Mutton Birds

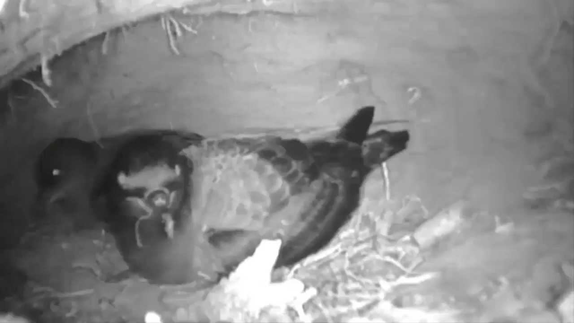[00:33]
These are adult muttonbirds in their burrow.
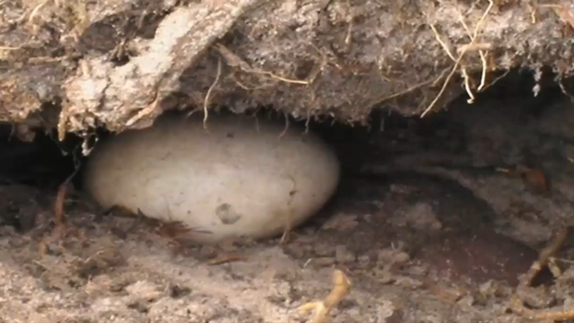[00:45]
Soon, the female muttonbird will lay one white egg in the burrow.
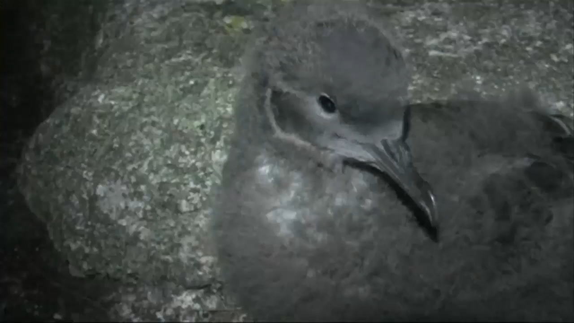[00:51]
This is a fluffy baby muttonbird that has hatched from the egg. Another name for a baby muttonbird is a chick.
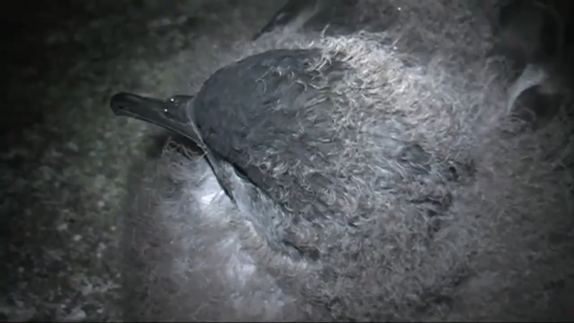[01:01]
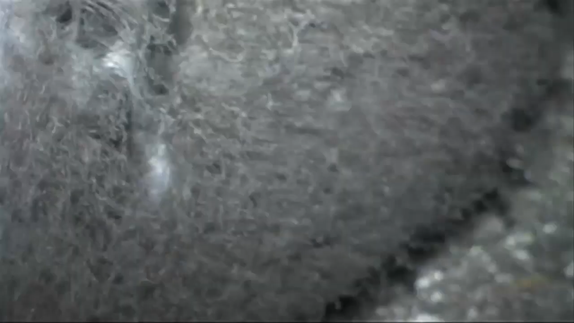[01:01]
The baby muttonbird is covered in down.
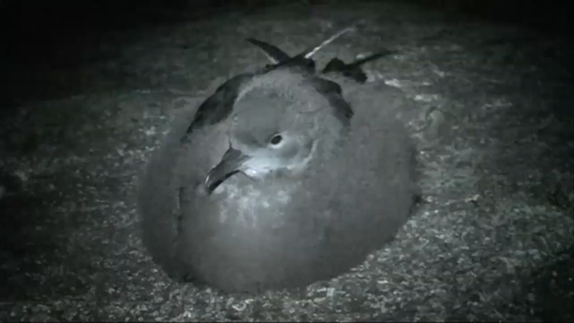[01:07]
The down helps to keep the baby muttonbird warm.
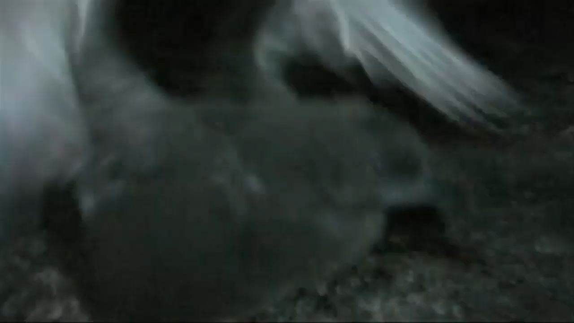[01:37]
Flapping strengthens the wings and helps the chicks to lose their remaining down.